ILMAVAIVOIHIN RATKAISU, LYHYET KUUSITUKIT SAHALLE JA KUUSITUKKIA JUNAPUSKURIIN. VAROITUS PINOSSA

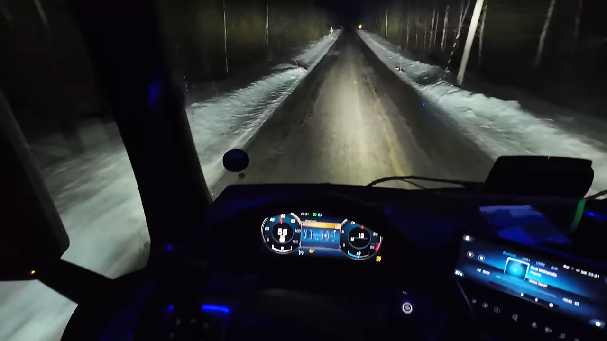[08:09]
Ei tuo pahaa oo tämä ainakaan näin alakotekijöistä. Risteykset aina vähän hämmää, kun niissä tietenkin on paksumpi ja kovempi polanne kuin siinä on hittaammin tallattu. Eihän ne sulaa vaan. Katsotaan. Katsotaan, kuin tämä on nulli. Tai minä katon, ei tätä nyt kehtaa koko matkaa kuvata.
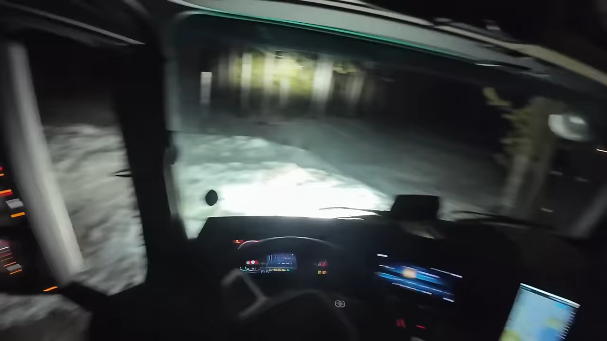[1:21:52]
Sammutetaan vaan pitkät valot. Kuista, missähän se on se kärrynke?